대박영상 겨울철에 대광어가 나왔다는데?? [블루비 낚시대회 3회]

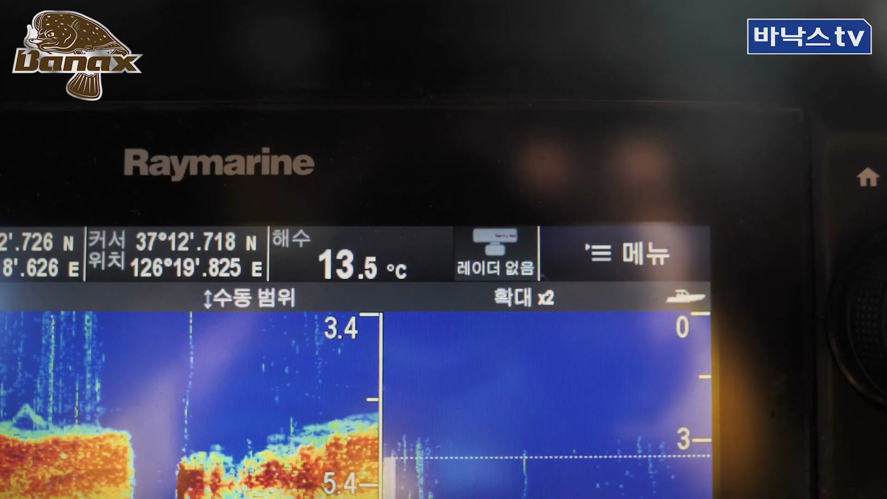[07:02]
On screen: water 13.5°C
수온이 현재 한 13도, 아침에는 한 12도 정도 나오더니 해가 나면서 한 13도까지 올라가네요. 아주 얕은 곳. 이 수심 지금 보면 4m, 5m.
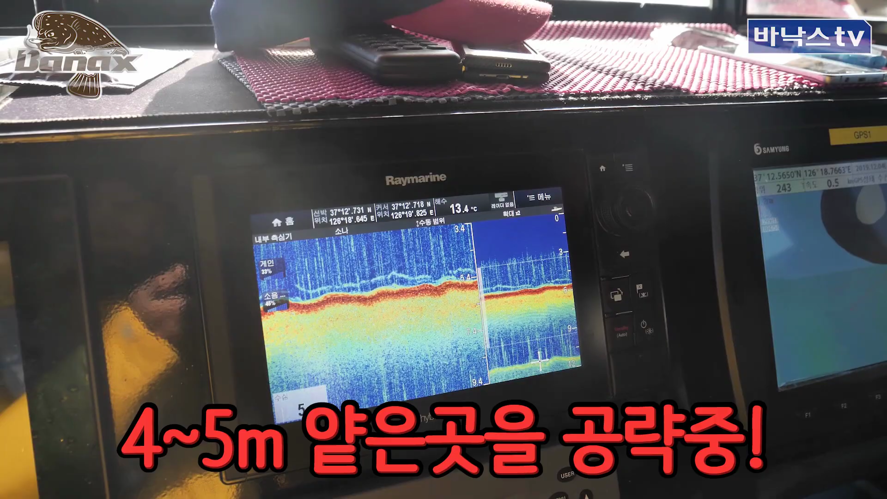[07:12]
On screen: water 13.4°C
지금 이제 수온 떨어지면서 이 얕은 곳에서 나오는데,
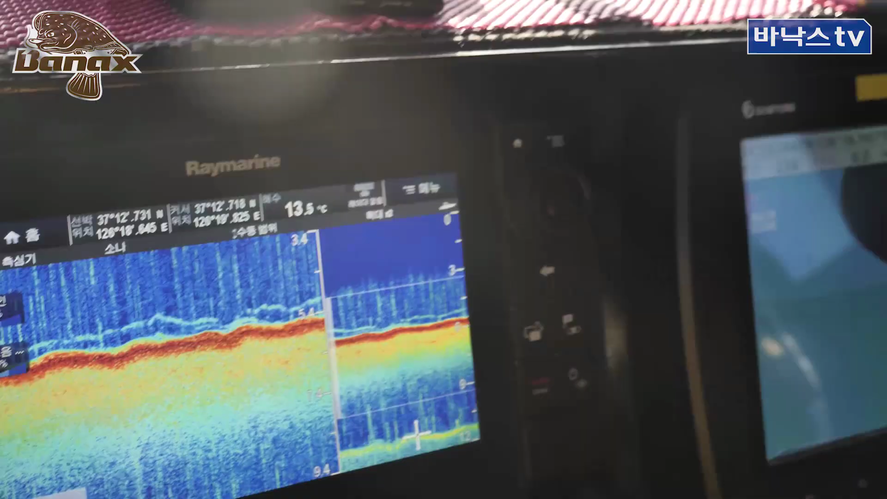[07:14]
On screen: water 13.5°C
이게 지금 다 터뜨려가지고 이 잔챙이만 걷어올리고 있어요, 이거.